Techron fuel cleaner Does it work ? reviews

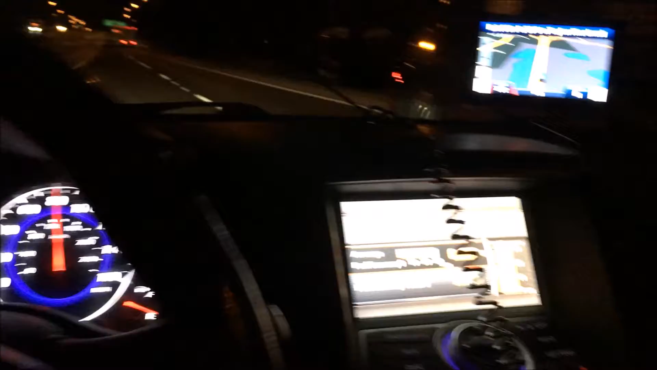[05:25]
we'll see how that does we're still running that steady 20 miles per gallon